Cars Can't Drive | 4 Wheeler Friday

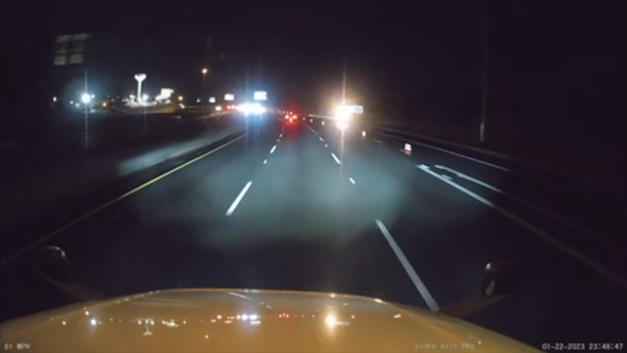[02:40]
all right anyways uh what are you stopping there to look at huh you stop take pictures is that what you're doing huh you taking pictures of the car the flashy flashy huh i
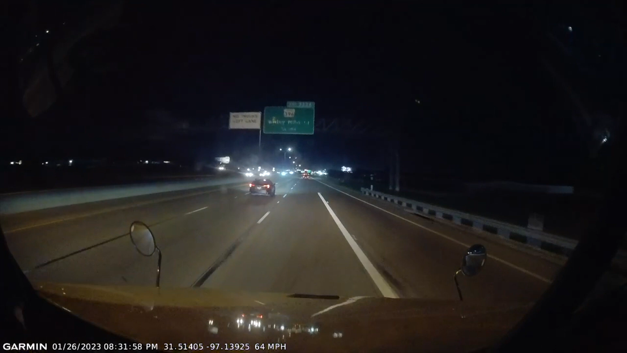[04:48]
didn't think so that guy's in a rush whoa did you see him go that was kind